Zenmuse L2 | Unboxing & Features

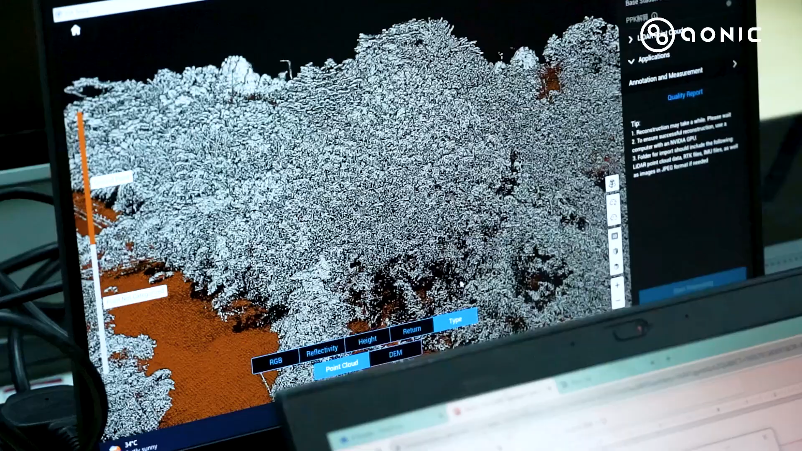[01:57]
much, much more details on the ground itself.
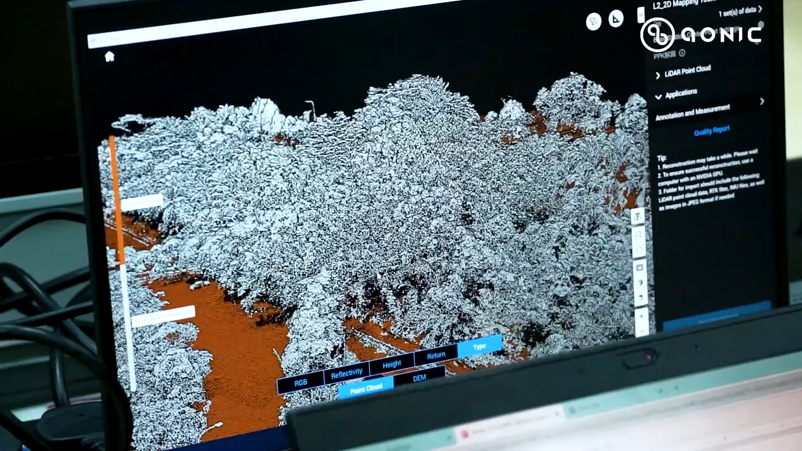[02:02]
Now, the Zemmuse L2 support five return mode compared to the previous one.
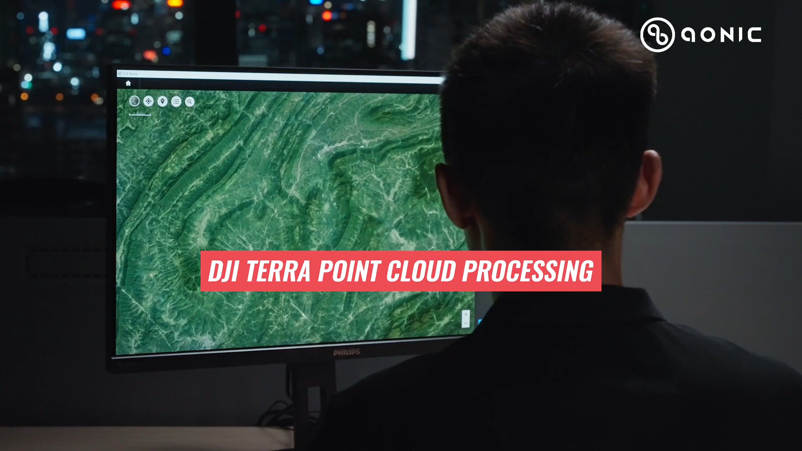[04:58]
So, inside the DJI Terra, we can benefit a lot of features we can process on.
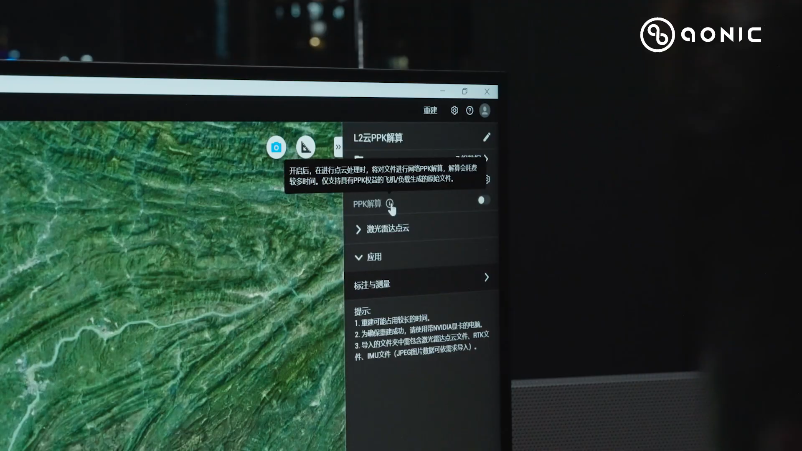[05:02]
The first one is the true colour point cloud in a last file. The height, the reflectivity, the return mode and also the ground classifications inside the DJI Terra.
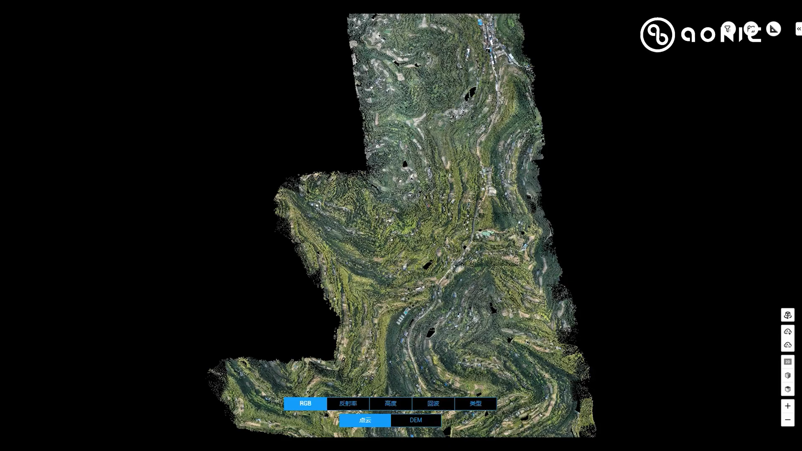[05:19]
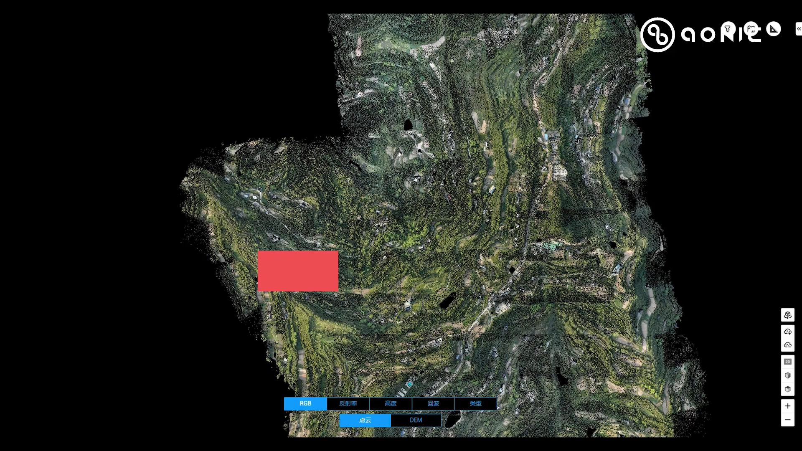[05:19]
And out of that, with the ground classification we can generate the digital
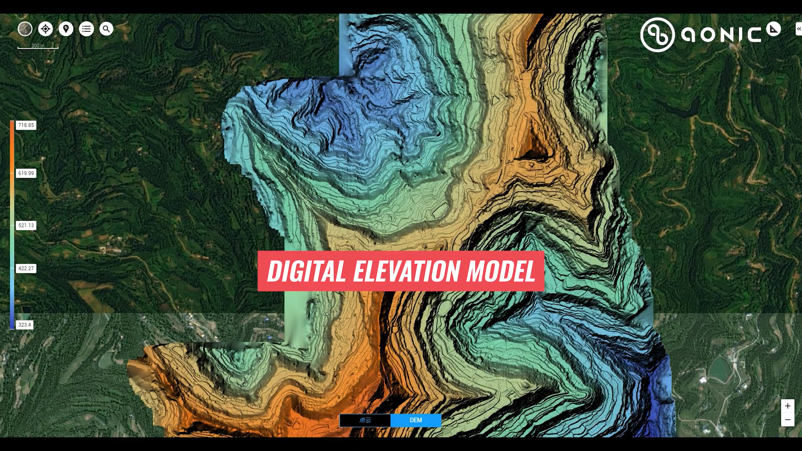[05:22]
elevation modelling inside the Terra itself.
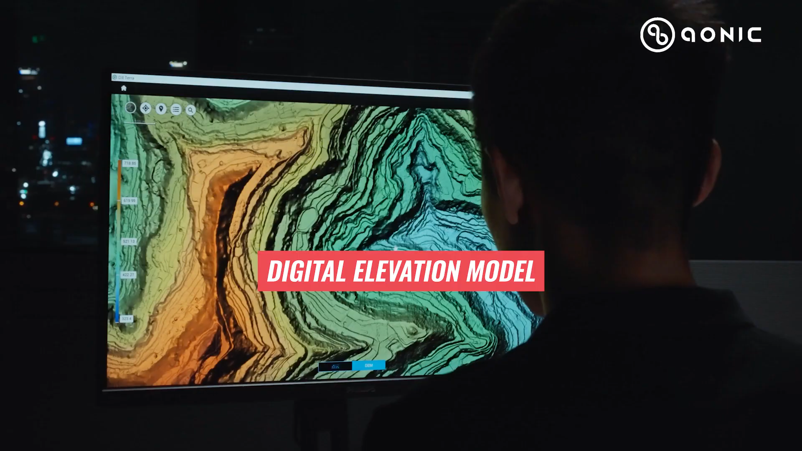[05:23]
Also, we can check in terms of the accuracy where we can import